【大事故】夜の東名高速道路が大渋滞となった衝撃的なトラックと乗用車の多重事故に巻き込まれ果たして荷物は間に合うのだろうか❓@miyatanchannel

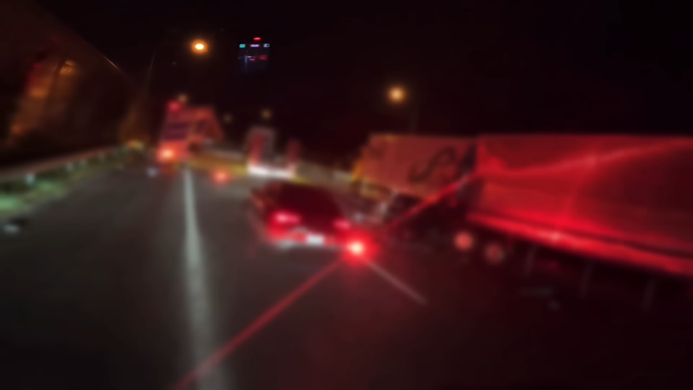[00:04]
うわうわうわこれはエグい! 今の3台の事故か、これトレーラー通れるのか
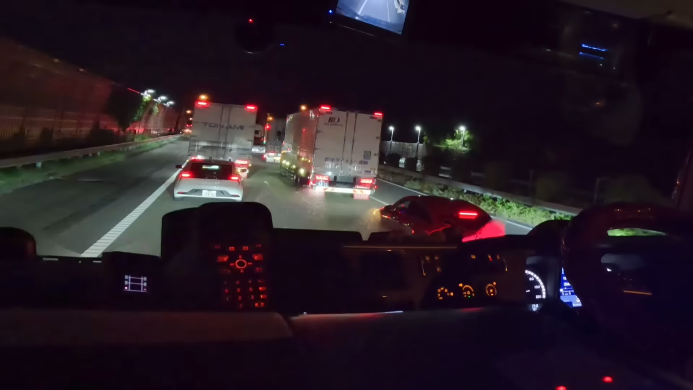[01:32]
消防車か救急車かパトカーか分からないけど反対車線がうんうんなっててさっきまでこれ多分、実行…
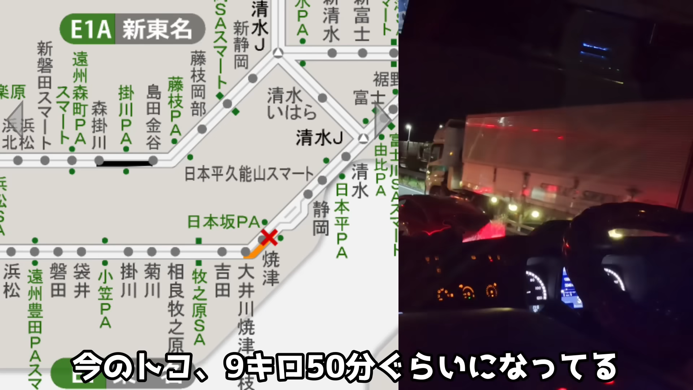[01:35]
今のところ多分9キロ50分くらいなってると思うんでどの車線で事故やってるかっていうのがちょっとね分かれへんねんけどパトカーが一番右から今バーって行ったからね真ん中なのか左車線なのか右なのか果たしてどんだけ大きな事故に僕は巻き込まれているのでしょうか時間はね、
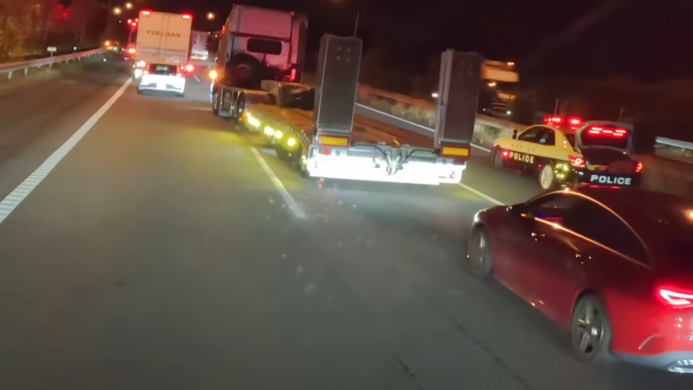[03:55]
パトカー止まってますね
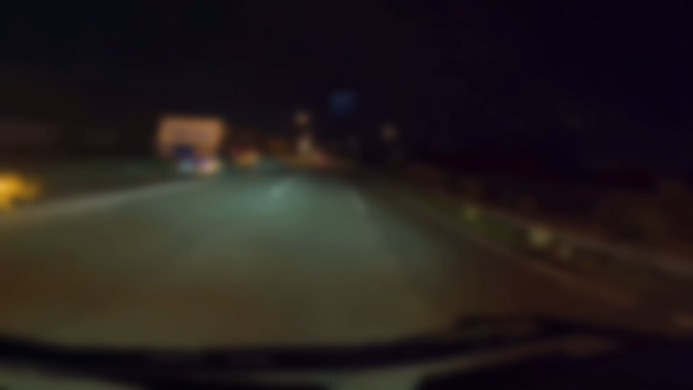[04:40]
エグい車エブリー軽トラ10トン1、2、3なんだやった?6台6台ぐらい絡む事故でしたね大事故ですご視聴ありがとうございました